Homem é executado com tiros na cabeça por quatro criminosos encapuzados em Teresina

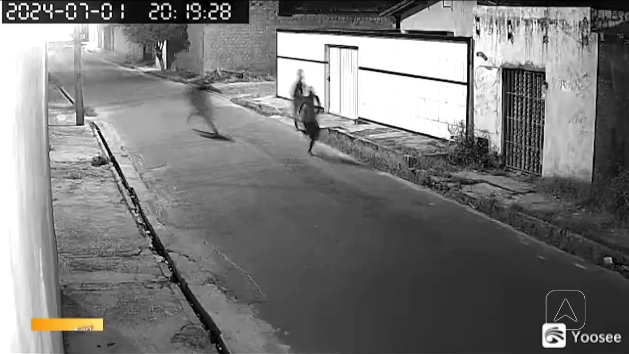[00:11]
De acordo com a polícia, quatro suspeitos encapuzados em um veículo perseguiram e mataram essa vítima em via pública.